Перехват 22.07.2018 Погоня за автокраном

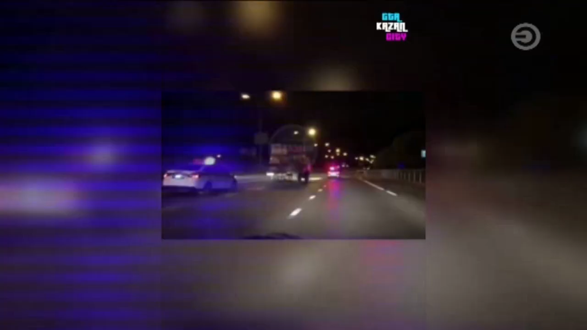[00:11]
Очевидцы рассказали, что шофер спецтехники не подчинился экипажу полиции при выезде из города. Сразу несколько патрульных рванули следом, но шофер большегрозы никак не реагировал во время погони. Он неоднократно создавал аварийные ситуации, тем не менее останавливаться так и не собирался. Прямо сейчас, вот в районе Мамадышского тракта, две патрульные машины гонятся вот за этим крановщиком, который не останавливается.
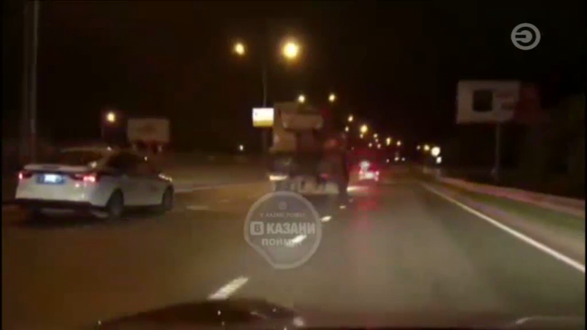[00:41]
Уже где-то километр, наверное, проехал и все не собирается останавливаться. Вот такие дела, друзья. Вот такие дела. Это Казань. Погоня продолжалась довольно долго. В итоге многотонный грузовик сумели оттеснить в сторону поселка Высокая гора. Стражи порядка убедились, что поблизости нет людей и решили применить оружие. Из стабельного пистолета они несколько раз выстрелили по колесам автокрана. Лишь после этого грузовик остановился. По предварительным данным, за рулем КамАЗа находился пьяный 27-летний водитель. Более того, он уже был ранее лишен прав за езду в нетрезвом виде.